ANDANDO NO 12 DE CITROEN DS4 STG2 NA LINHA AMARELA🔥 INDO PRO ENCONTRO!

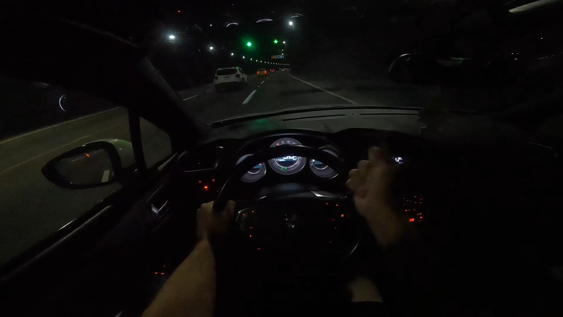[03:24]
Caraca, tem o quê? Pardal? Aqui o túnel... O túnel aqui não dá pra... Não dá pra fazer muita brincadeira, não. Nunca viram um desce no túnel, né, galera? Vou... Vou só esperar o carro esfriar. Que eu vou mostrar pra vocês a... A maldade do bicho no túnel, mano. Ô, na moral, esse carro no túnel, velho. Foda que o túnel já tá no final. Deixa eu ver. Dá um, Diego, galera.